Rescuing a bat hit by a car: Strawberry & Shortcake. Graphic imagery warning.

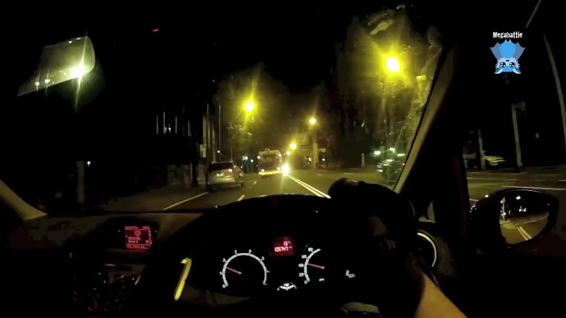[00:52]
So, there's nowhere to park around here. So, I'm going to turn off before then. I hope. Well, that's my plan. Now, there's a bus stop there, so it's near the bus stop. So, I think there's a guy there as well. So, it'll be somewhere in the tree. Near there.
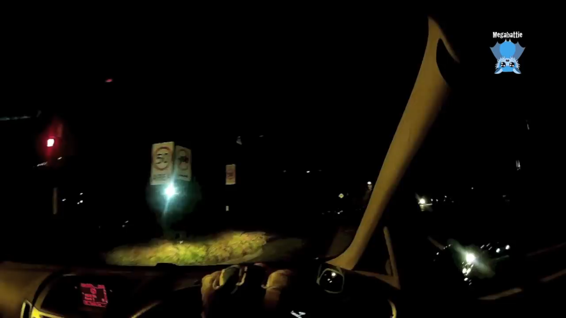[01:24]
Okay, no parking. Eight to six.